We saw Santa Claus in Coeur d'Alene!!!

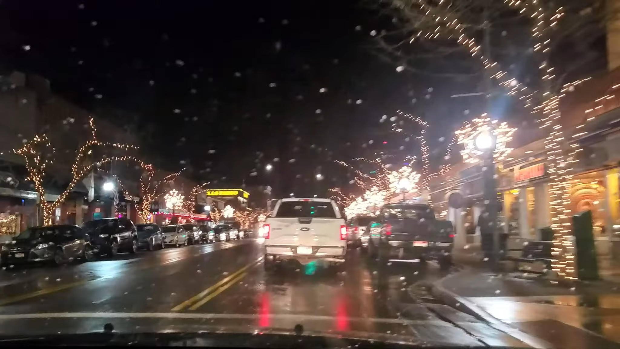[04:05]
Yeah, Fig, we're at your store. Fig pickles, that's where we're going.
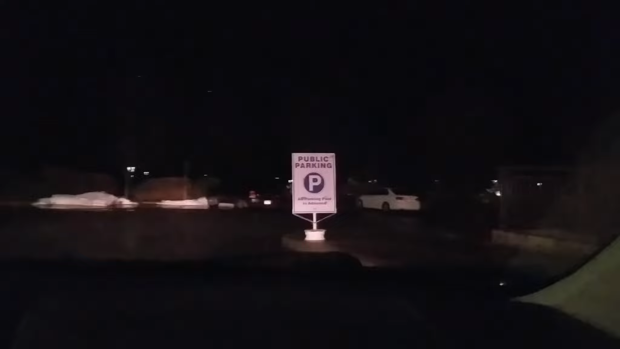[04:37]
Yay! Oh, wait a minute. So we can't park here?
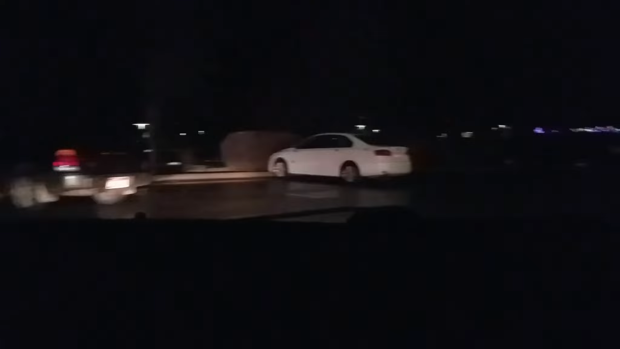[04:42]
There's nobody here! We have to park here. It'd be stupid not to park here. Park by the stairs. The park kiosk.